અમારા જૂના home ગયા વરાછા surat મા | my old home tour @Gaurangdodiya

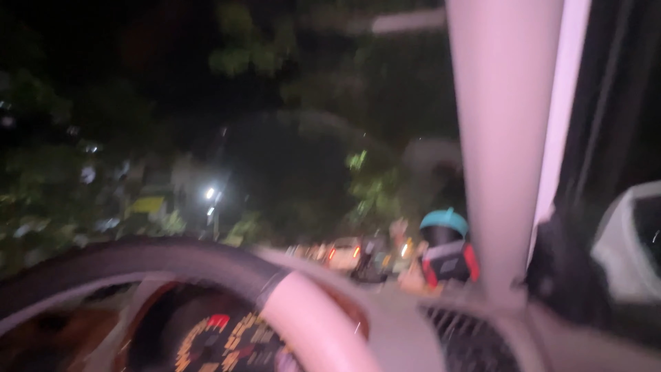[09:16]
અને અહીંયા જો ગાંધી સ્મૃતિ માંથી પબ્લિક નીકળી રહ્યું છે બહાર.